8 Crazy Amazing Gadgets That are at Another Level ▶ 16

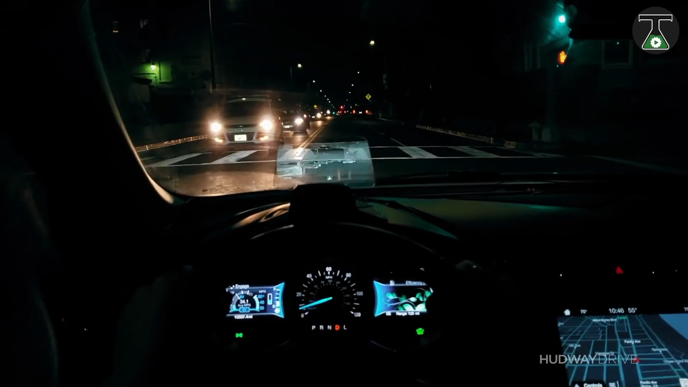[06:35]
It can be used in tandem with a mobile app and you can get a complete view of the road and even project images from your car.